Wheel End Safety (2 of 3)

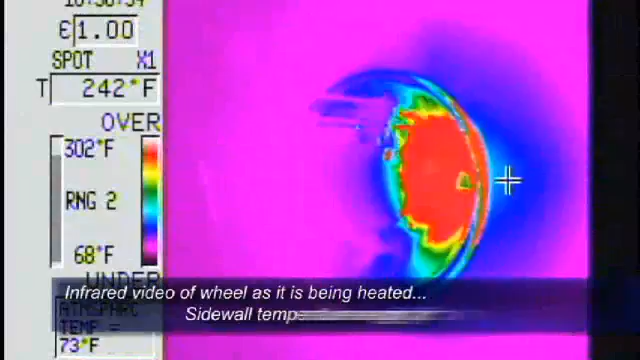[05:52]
On screen: spot 242°F, scale top 302°F, scale bottom 68°F
Heat from the torch is transferred to the studs, wheels, and hub, which can cause irreversible damage to the components such as melted wheel bearing seals or burned tire beads.